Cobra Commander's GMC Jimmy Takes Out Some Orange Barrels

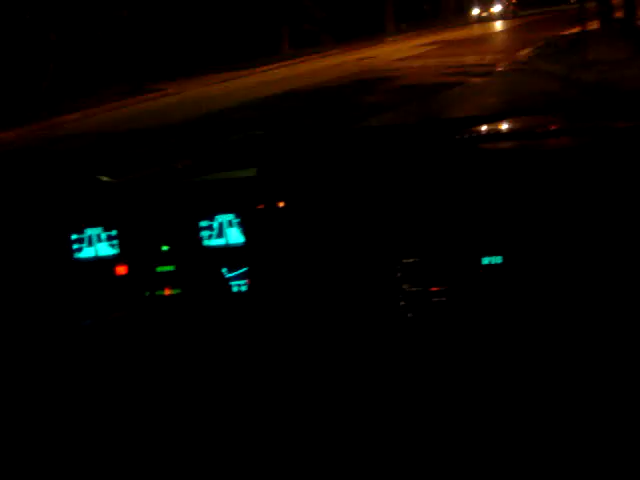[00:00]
Wait till this car comes by. Oh, there's a cat. Filming the kitty. Got a pussy. Got a pussy. Close up on the kitty. Turn that way and go slow. This guy's slowing down.